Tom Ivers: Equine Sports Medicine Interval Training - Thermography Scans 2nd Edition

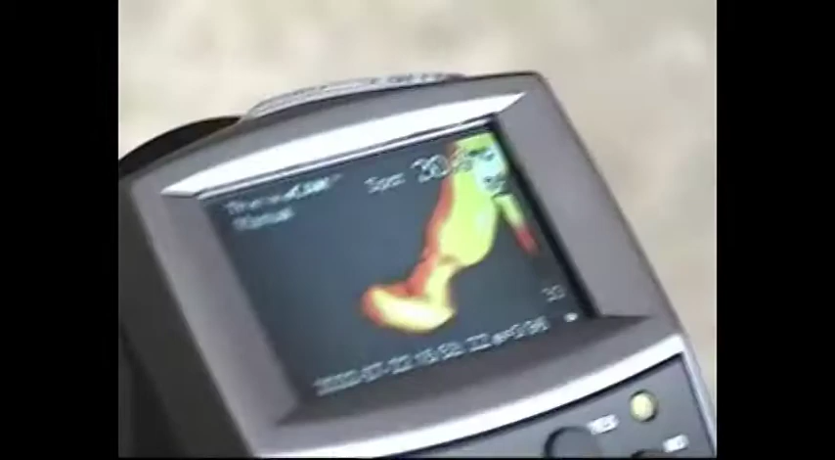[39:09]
Can you see that? Yep. Now I'm going to raise the temperature up a little bit and see if we can isolate this.
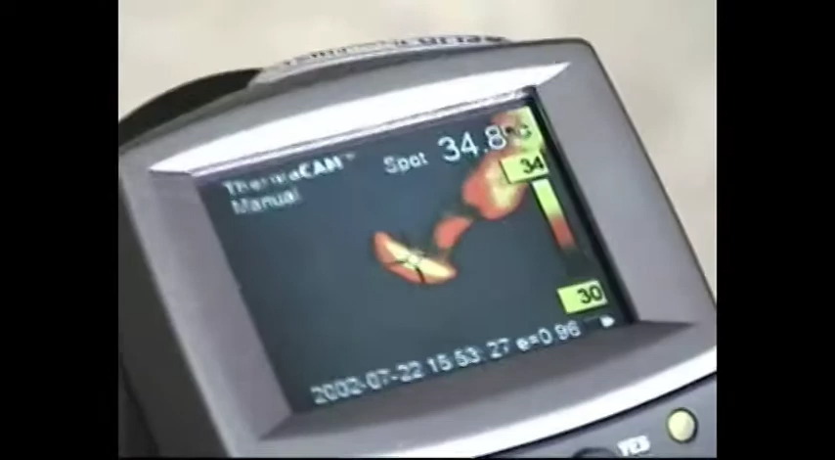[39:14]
But on the other horse we looked at, we had a coronary band that was a straight line all the way around.
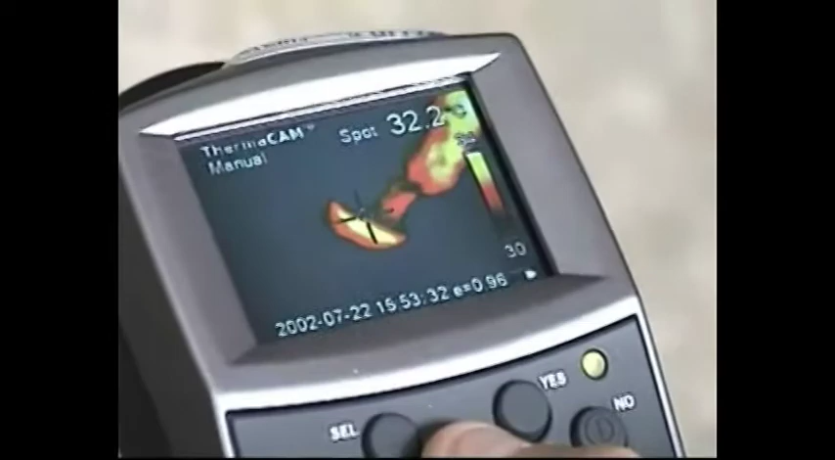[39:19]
In this case, we've got a coronary band that's bleeding down at the heel. The heat is going down into the heel. Okay.
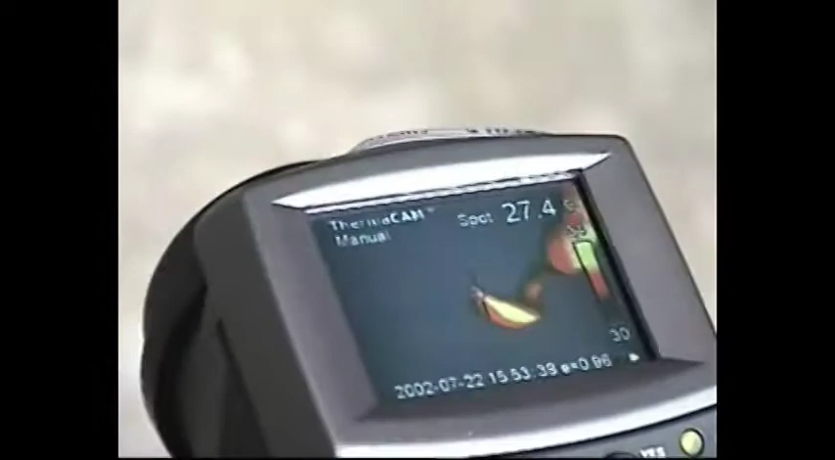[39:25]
Mm-hmm. Now, if you look back at the foot and take a real good look at that foot, you'll see that the shoe is put on outside of the heel and to the rearward of the heel.
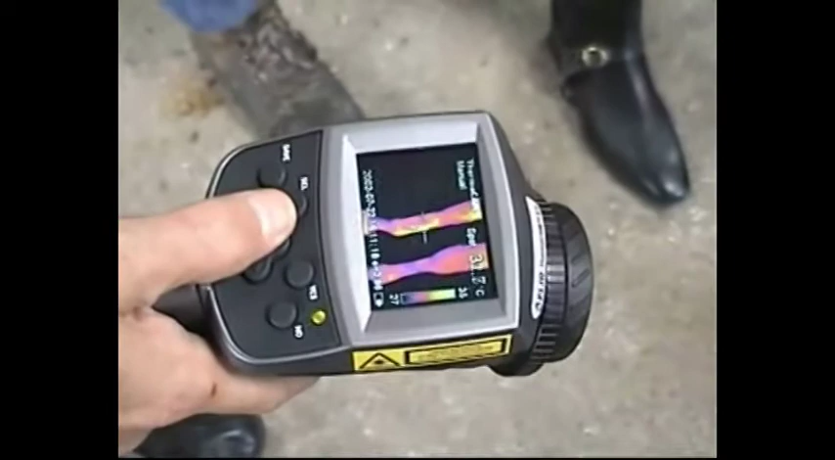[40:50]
I'm seeing something a little bit funny on that right tendon, but I'm not sure. And I'm seeing a little knock down here on the left ankle. The feet are normal.
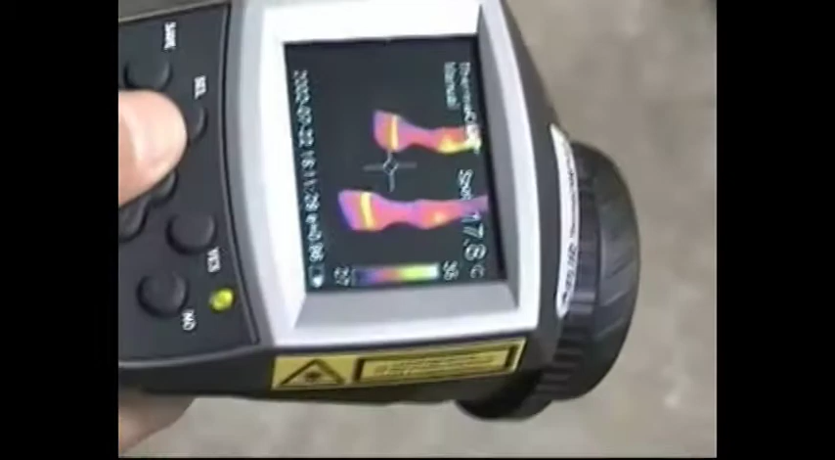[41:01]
The knees appear to be normal. I'm going to walk in front of the horse.
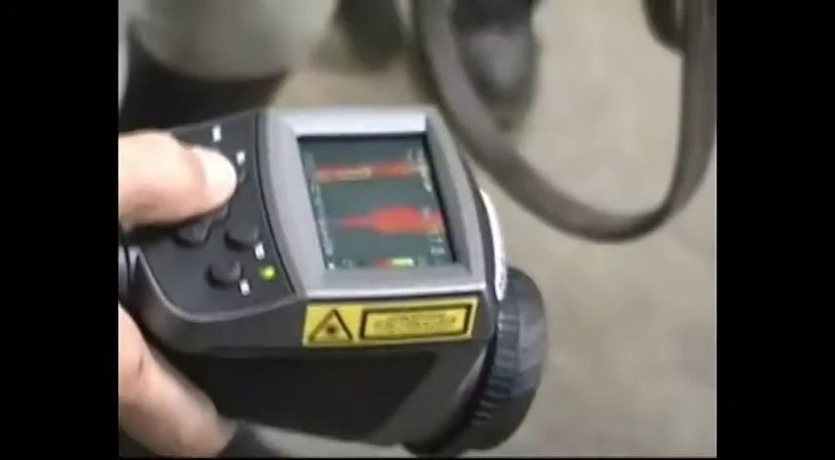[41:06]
Horse feet.
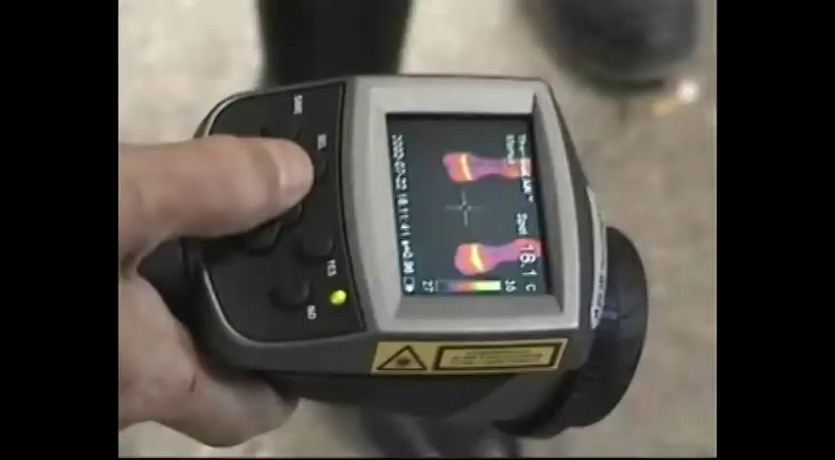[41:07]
We've got, you can see the little clip there coming up,
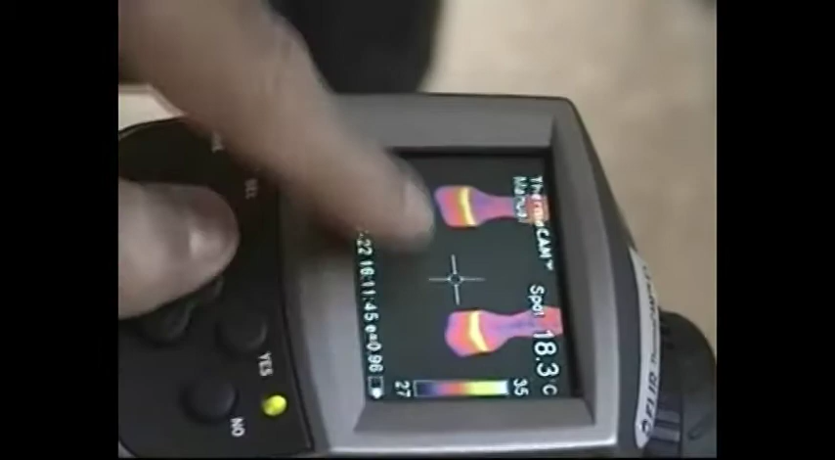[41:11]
On screen: spot 18.3°C
and that's the funny place on the foot.
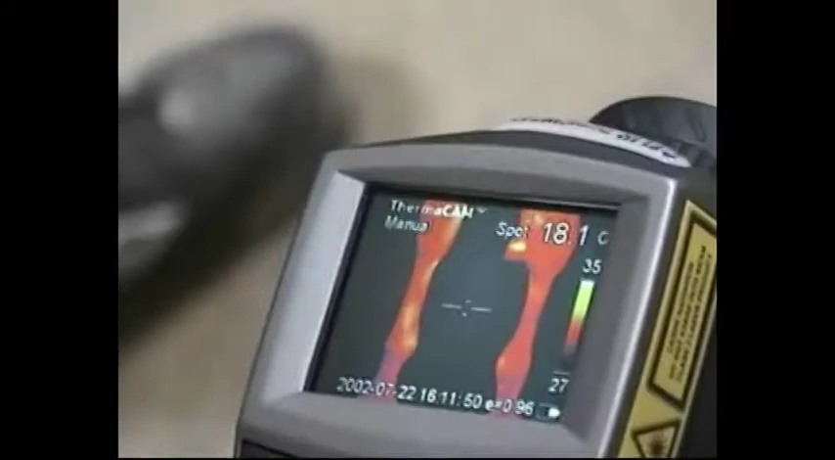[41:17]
On screen: spot 18.1°C
Going up the legs, and we got a little bit of knee on the inside here.
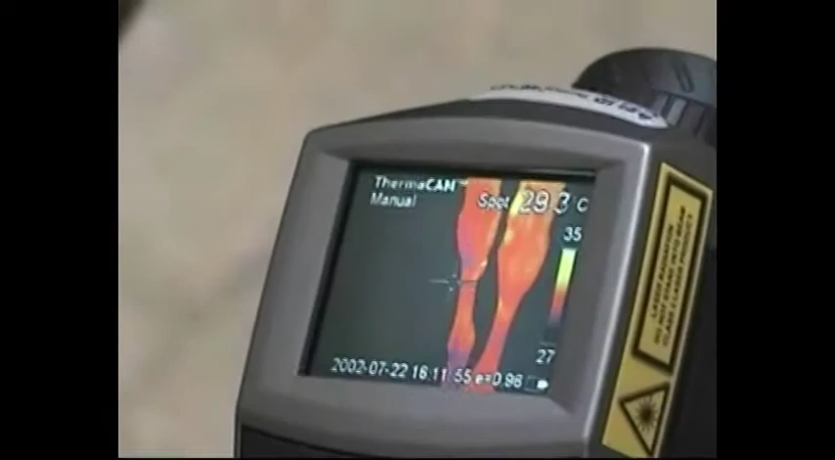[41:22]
On screen: spot 29.3°C
But from the front, we're not seeing too much, although we're going to see something back there.
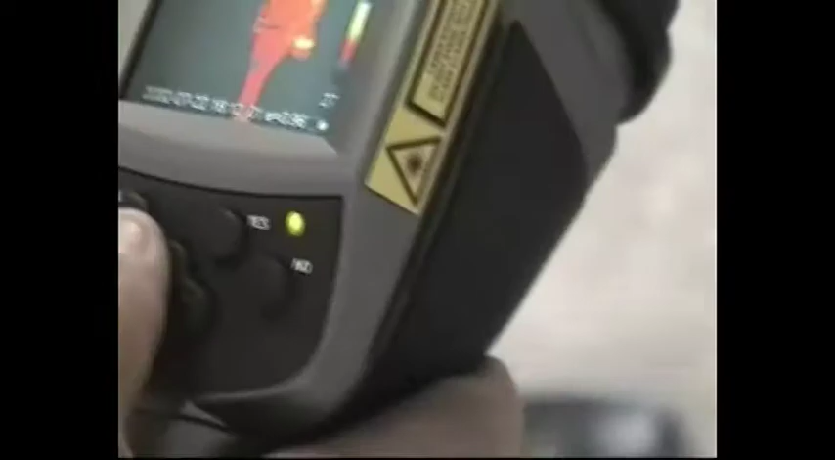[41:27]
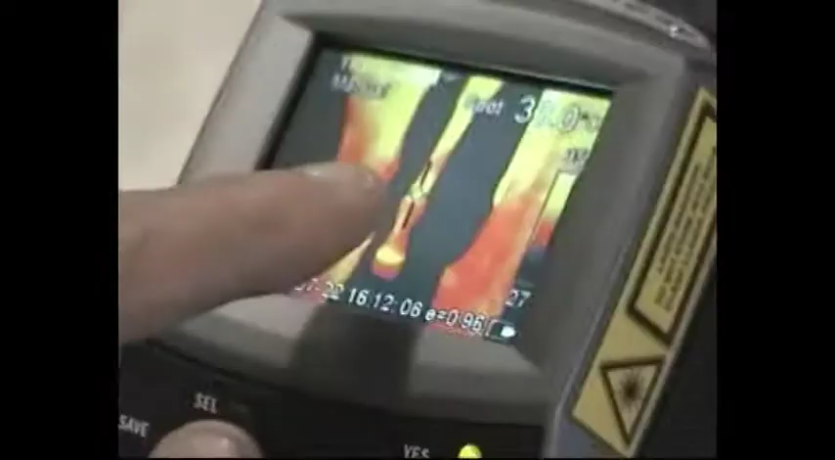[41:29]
See that? Turn the temperature down just a little bit.
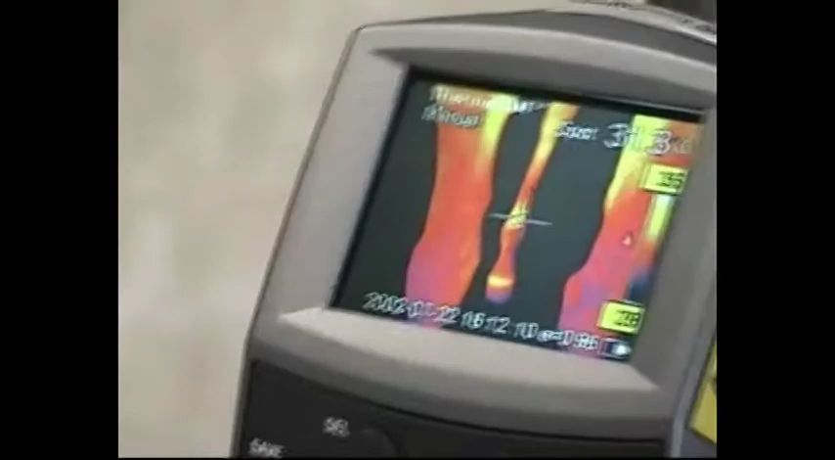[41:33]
See that patch back there? Something's going on there.
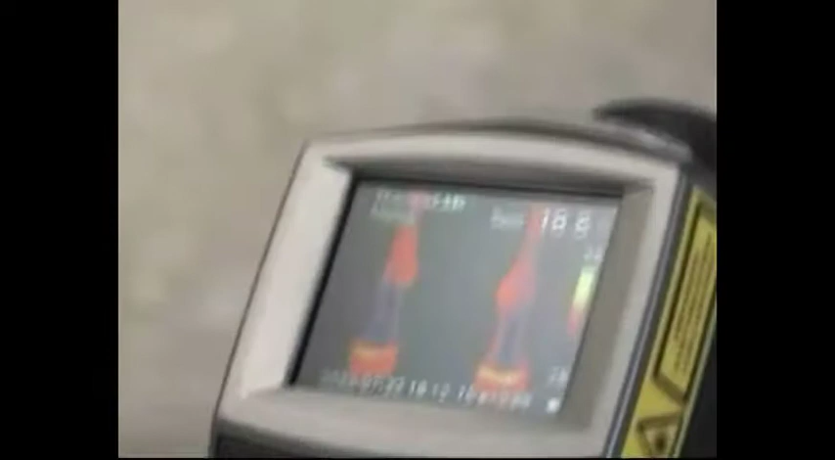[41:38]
But otherwise, we're real, real, real clean on this guy now from the front. Now let's go around.
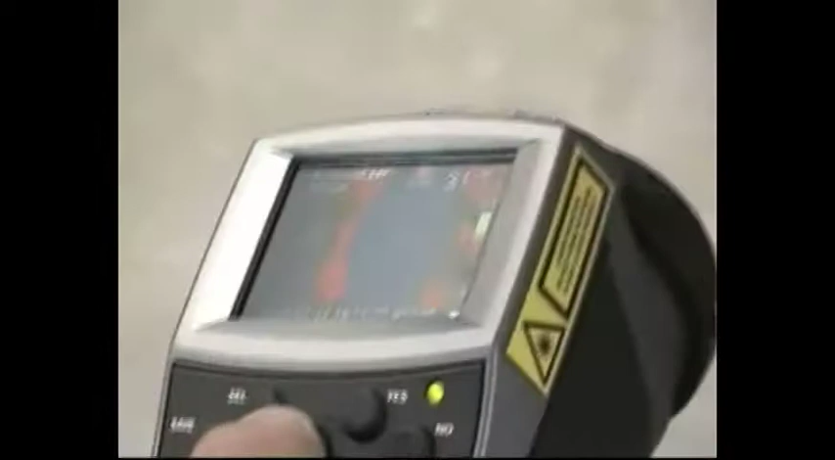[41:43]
I may move my temperature down and isolate this.
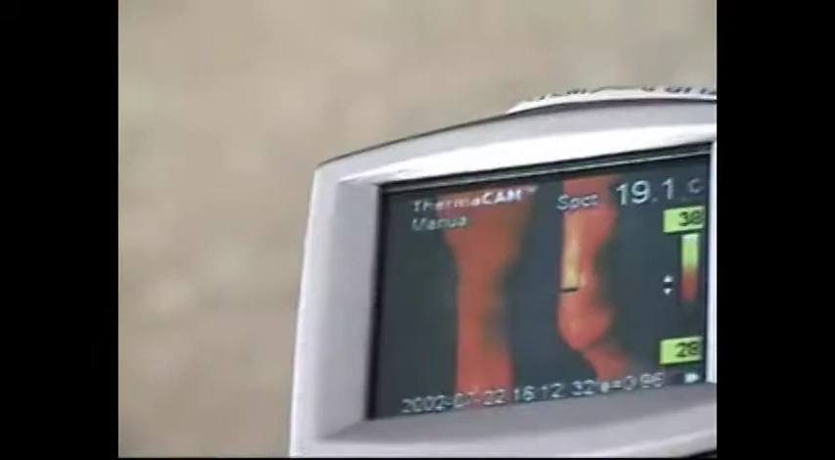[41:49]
On screen: spot 19.1°C
So he was bandaged, huh? He had bandages on him.
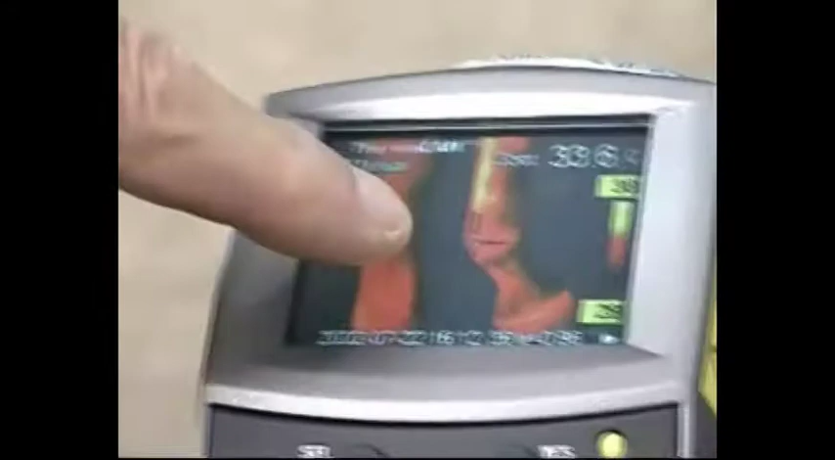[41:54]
Yeah, but the bandage artifact is, we're not looking at artifact here,
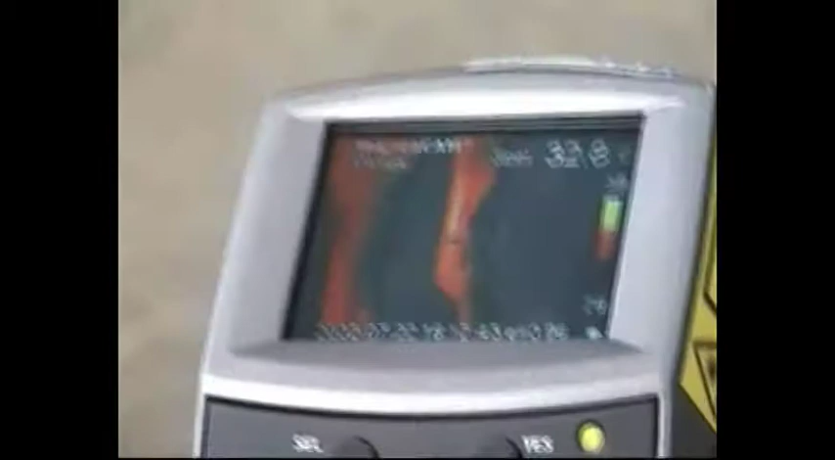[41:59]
it would be the whole leg that was lit up. We've got something going on there.
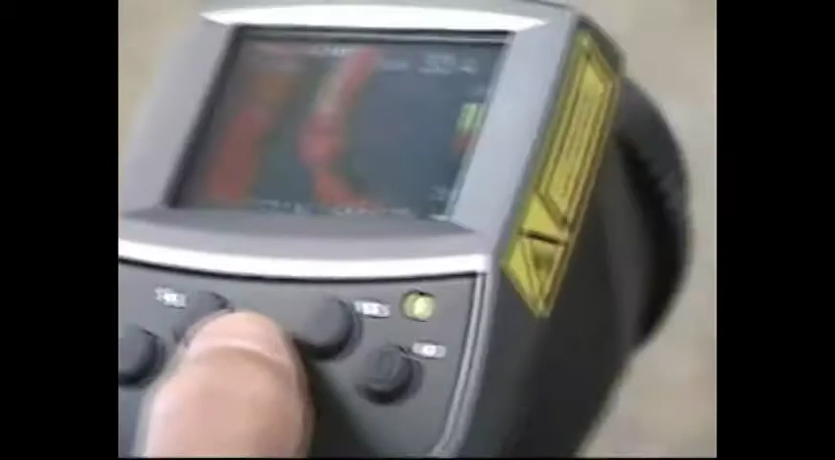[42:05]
Come back.